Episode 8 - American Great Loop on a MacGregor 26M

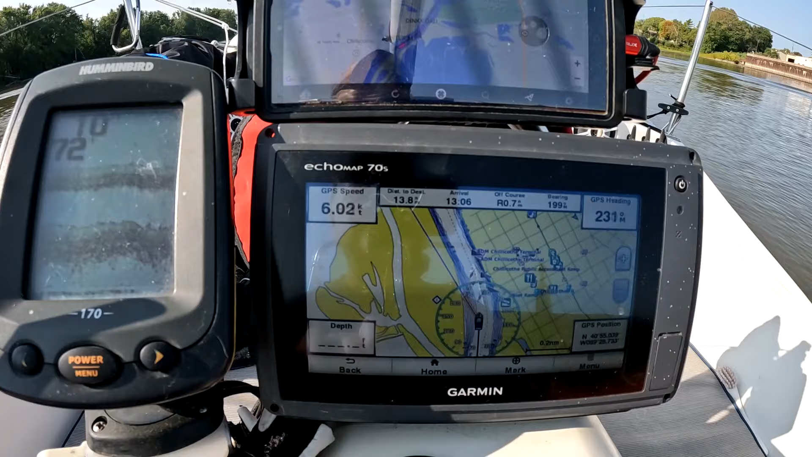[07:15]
On screen: speed 6.02 kn
the Garmin Echomat chart plotter, as U.S.
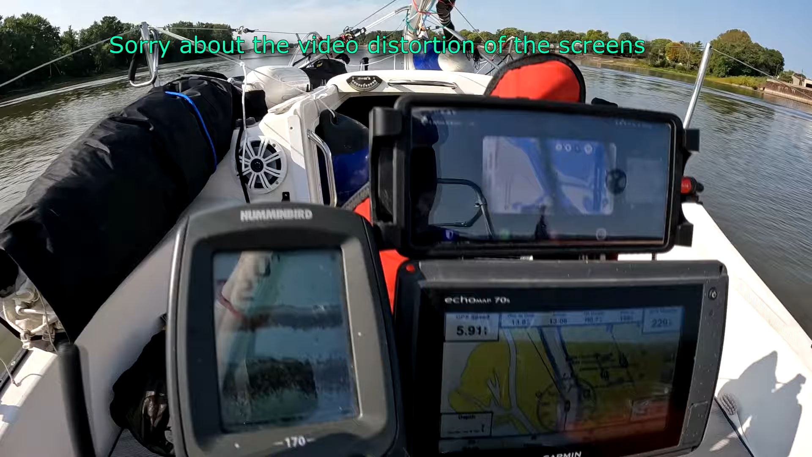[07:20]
Waterways charts. On my phone, I switch between Boat Finder for AIS
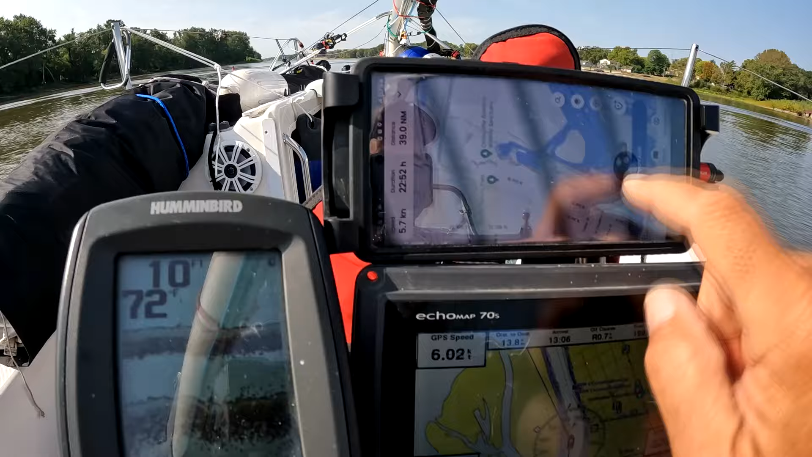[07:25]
and AGLCA's Nebo for tracking and identifying loopers nearby.
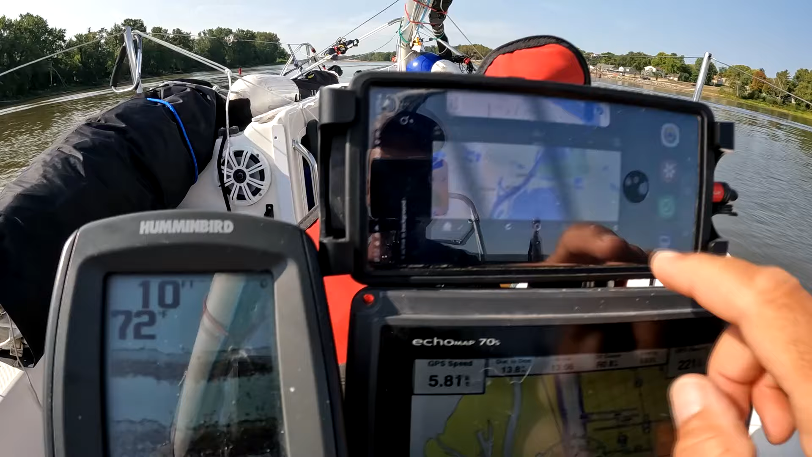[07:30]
Additionally, I keep a handheld VHS radio at the helm, plus I use an iPad with Navionics for plotting our daily sailplans.